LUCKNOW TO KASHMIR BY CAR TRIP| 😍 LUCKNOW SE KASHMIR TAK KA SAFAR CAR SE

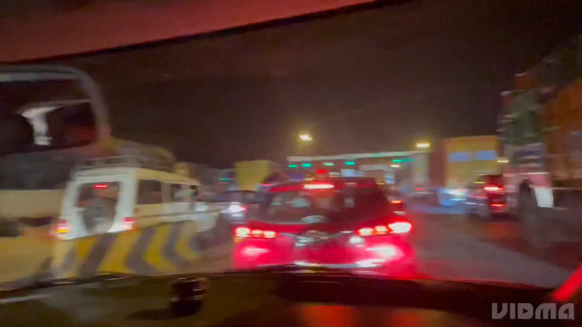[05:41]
बहुत है ज्यादा ट्राफिक आज आख इस अधर हैं
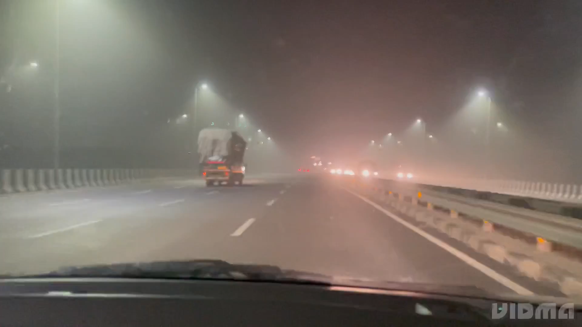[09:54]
हेलो गाईज अब हम लोग हर्याना में आ चुका है यहाँ पर मने अपनी गाली में